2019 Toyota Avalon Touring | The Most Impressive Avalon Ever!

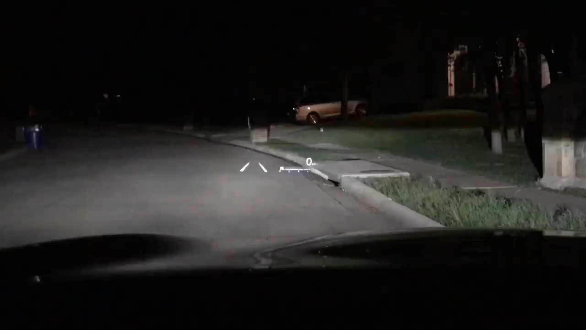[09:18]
It's a pretty nice big heads up display. It works really well. It's got a tachometer.